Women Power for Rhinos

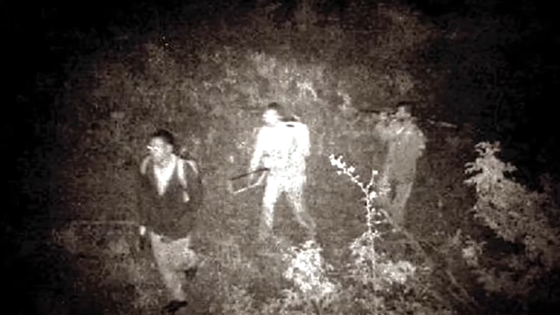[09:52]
In front is a gunman with a nine-millimeter pistol to shoot rangers or wild animals. Following him is the man with the saw to cut off the horn, and last is the rifleman with a high-powered hunting rifle.